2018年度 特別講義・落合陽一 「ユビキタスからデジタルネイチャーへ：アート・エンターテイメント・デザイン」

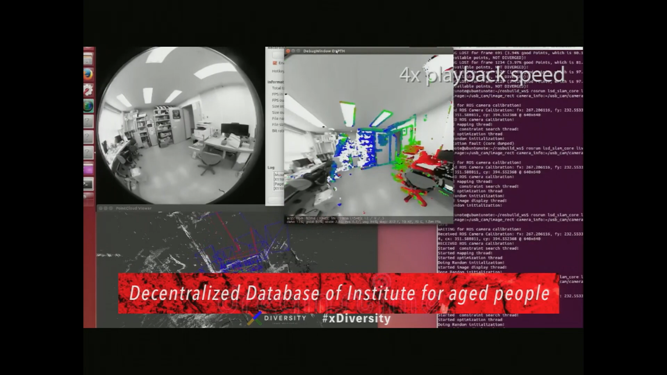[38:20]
ムって手法で三次元空間を再構成する手法なんだけどそうすると空間の3Dマップみたいなのって作れるんだよねああいうデータとかがあれば